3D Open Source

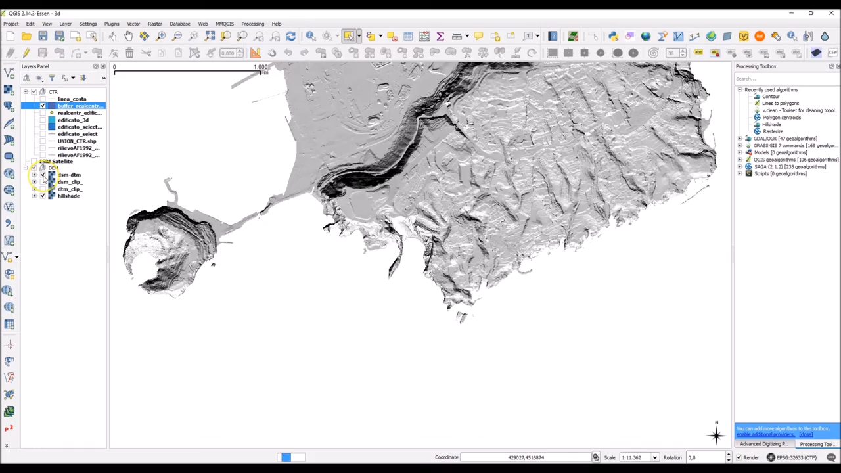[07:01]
che è appunto la differenza tra il DTM e il DSM.
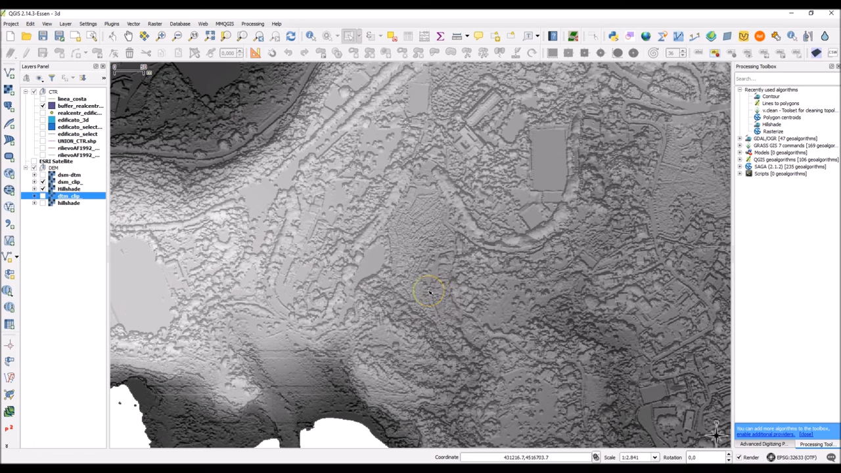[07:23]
Quindi grazie alle operazioni che abbiamo appena effettuato abbiamo quindi ottenuto
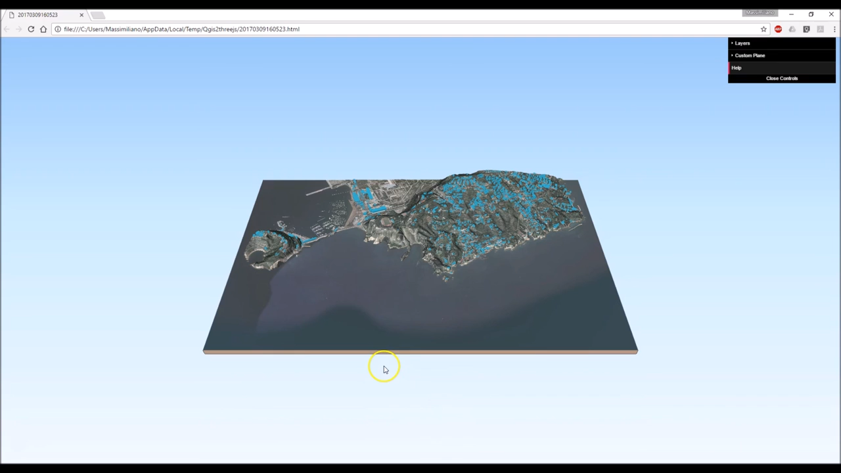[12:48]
Abbiamo praticamente riprodotto quella in 3D, la collina di Posillipo con il tratto di mare che va da capo Posillipo passando per la gaiola Trentaremi Coroglio fino a Nisida.
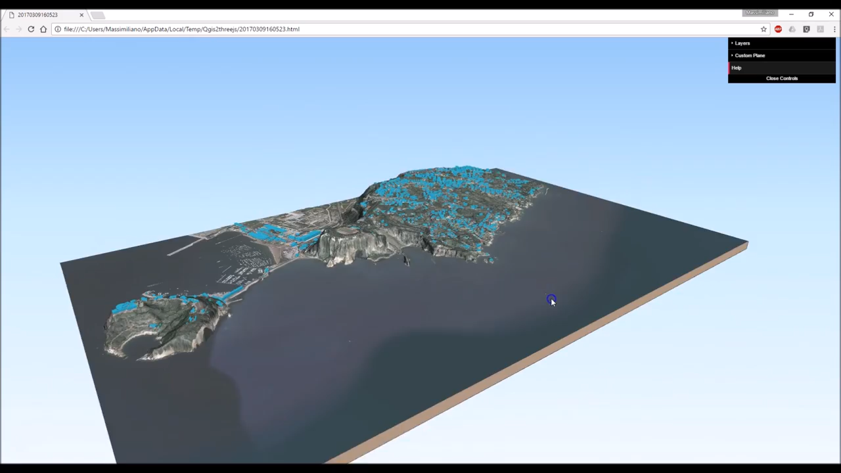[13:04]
È molto semplice come possiamo vedere orbitare, effettuare uno zoom avanti e indietro,